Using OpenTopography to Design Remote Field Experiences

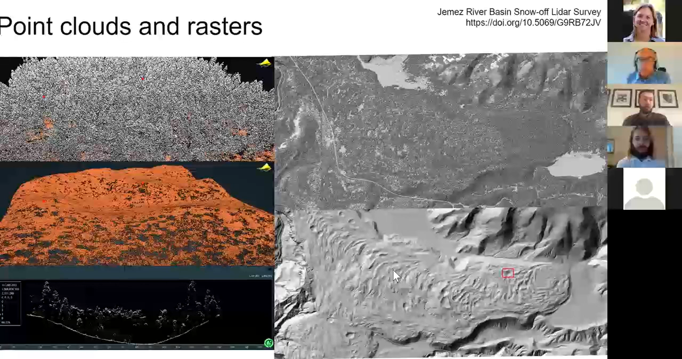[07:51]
So, these data are in open topography and are one meter per pixel, in this case, the raster. But you could, on demand, compute a range of resolutions. And that's something Chris will show. So, hence, open topography. So, it can be difficult to find and manage these data.
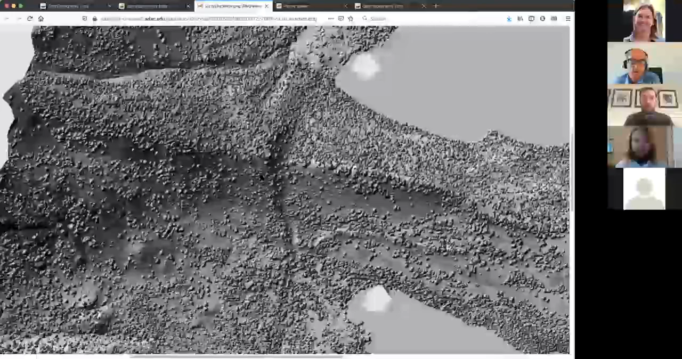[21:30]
So, this is a pretty, these are these glacial moraines.
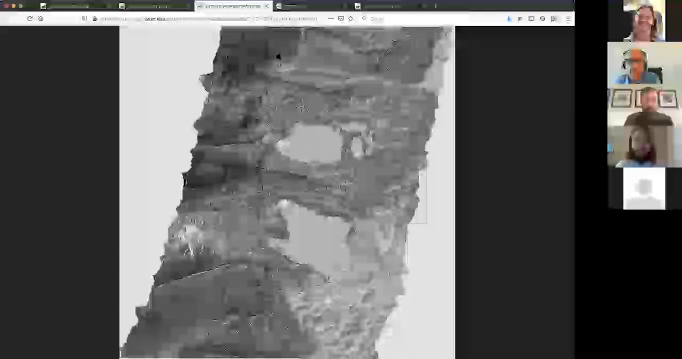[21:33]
Here's the Teton fault running along the base of the range.
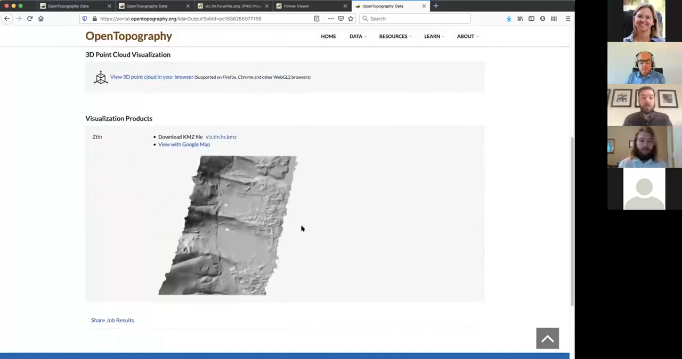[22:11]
So, fewer points as we talked about because we've chosen not to process data. It's only the ground classified points. And here is the, the DTM. So, again, the geomorphology is a lot more spectacular when you strip the trees off, which is what makes LIDAR so cool. And so, this is a really interesting opportunity, you know, as it would be an interesting mapping exercise for students to look at, say, the glacial deposits versus the Fulton. Let me pull these into Google Earth quickly.
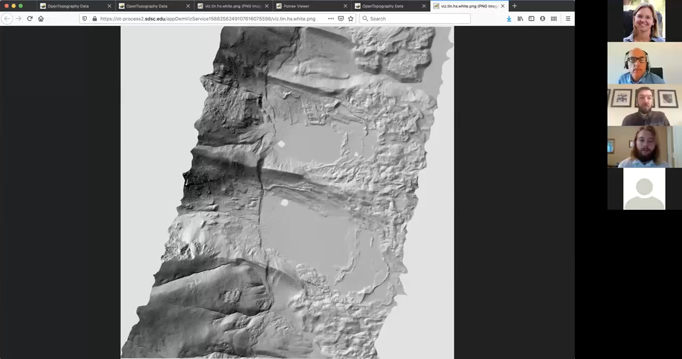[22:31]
So, open that one. So, I have Google Earth running. I'm going to pop that into Google Earth.
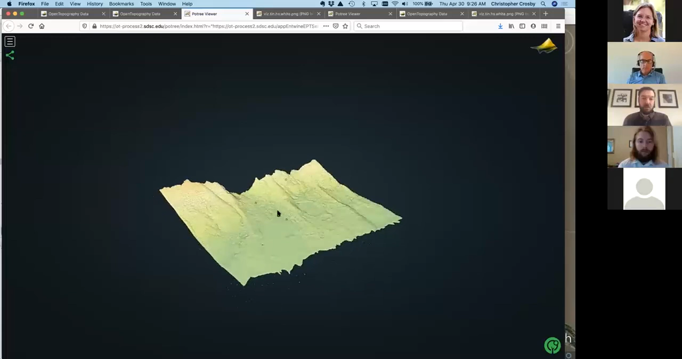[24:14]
This is just using WebGL. So, this basically works on Firefox and Chrome browsers.
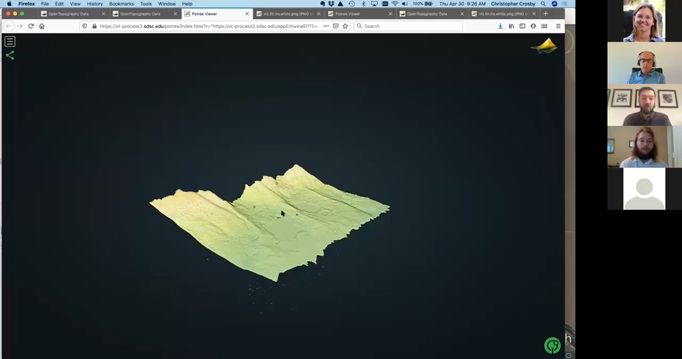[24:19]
And so, this is the point cloud data, the DSM, pull all the points. And we can look at this, choose around, visualize. And then if you pop open this tool on the left-hand side, you have a lot of control over both the appearance but also some other things.
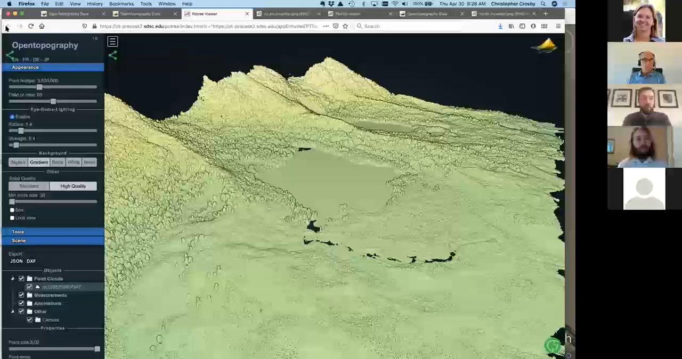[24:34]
So, let me quickly show you that. You can change our background. Let's make it sky light. We can control under filters which points are displayed. So, this is all the possible classifications that come with a LiDAR point cloud. And I'll tell you that we talked about how the points that are not ground are unclassified. So, we can turn those off. And now we're looking at just the ground classified points in the browser. So, you can see the false scopes much better.
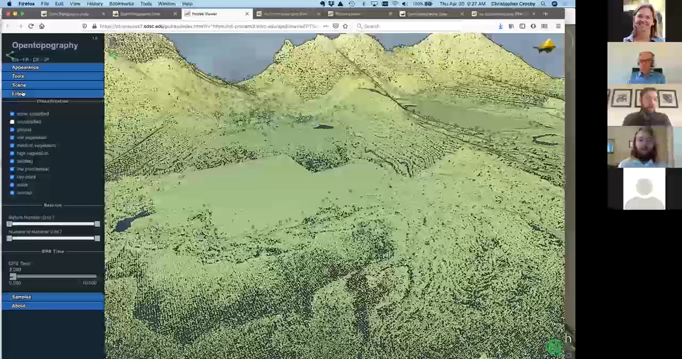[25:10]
So, you can play with that. And then the other thing that's quite cool is, let's see. It's under scene. Hold on. So, scene, we can change which attribute is displayed. So, right now this is displayed by elevation since it's some kind of color map. And you can play with what kind of color map we're using here. But we can also say display the data by classification. So, now points in gray are the points that are everything but the ground. And brown is the ground surface. So, again, if we filter, take out the unclassified,
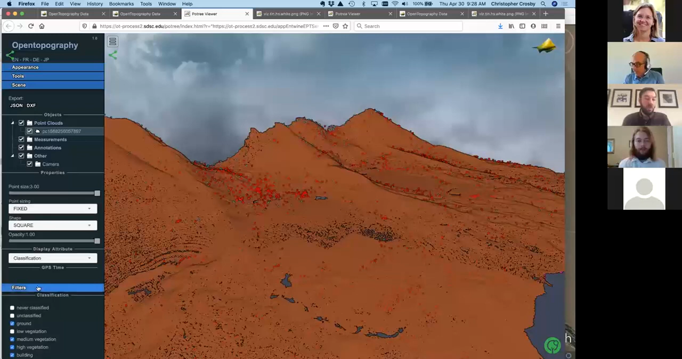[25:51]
now you're seeing, and there's some noise points in here. That's what the red are. So, I'd have to change my classification. Oops. So, there's that. And then I'll just show you one more. There's a bunch of tools that allow you to interrogate these data that are fun. So, there's various measurements and other things you can do to the data. So, one that I like is this height profile tool. So, we click on that and then go to someplace on the data step.
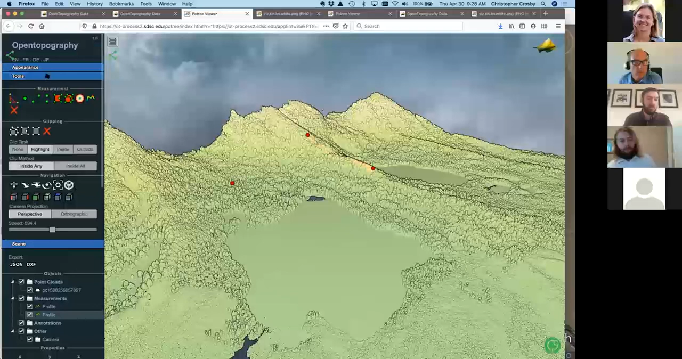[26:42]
So, we've got this profile from red to red going across the fault scarpe on top of one of these moraines. And then you can, if you come down to scene option here, click on the profile. You can click the show 2D profile.
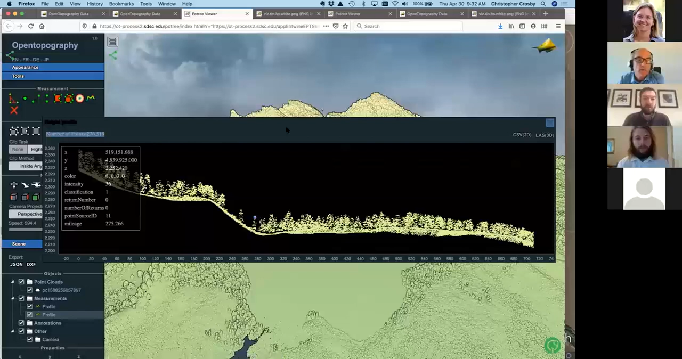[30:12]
So, I think the answer, Tom, is just right there, that CSV 2D, you would do it. Yeah. So, you can export as 2D or as this LAS format. You can also, obviously, make a screen capture or something. But, yeah. Yeah. So, let's transition to Chelsea. And... Yeah. Stop sharing, Chelsea.
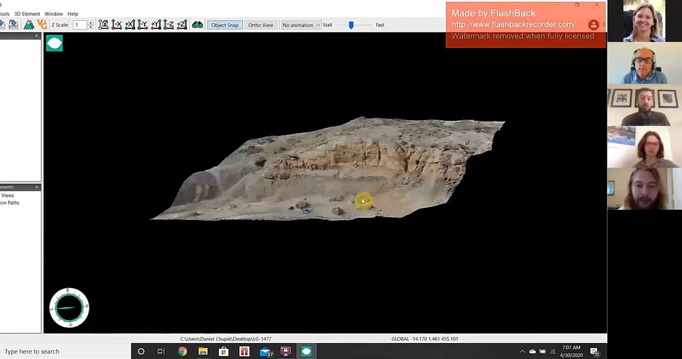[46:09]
You can double click to set a rotation point and then zoom in to where you're interested in working. So, here is a bunch of stacked sandstone channels, the conglomerate at the base.